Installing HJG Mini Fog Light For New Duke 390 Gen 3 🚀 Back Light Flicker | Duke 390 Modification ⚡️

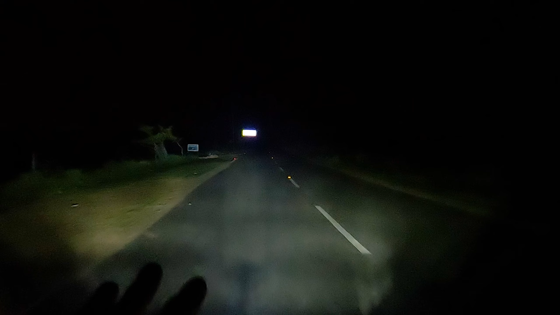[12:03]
और मतलब ब्राइटनेस भी बहुत ज़्यादा है। फिर से लो करके दिखा रहे हैं, ये रहा लो, लो में भी बहुत बढ़िया है, येल्लो में जो फॉग में चलने के लिए बहुत अच्छा है ये।
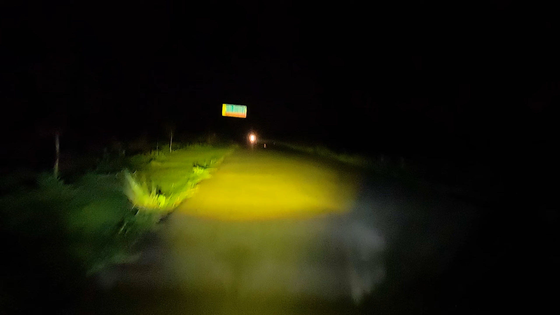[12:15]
चलिए लाइट का रिस्पांस आप लोगों ने देख लिया, तो देख सकते हो सामने से किस तरह से आ रहा है, DRL जल रहा है और नीचे येलो फॉग लाइट ये रहा।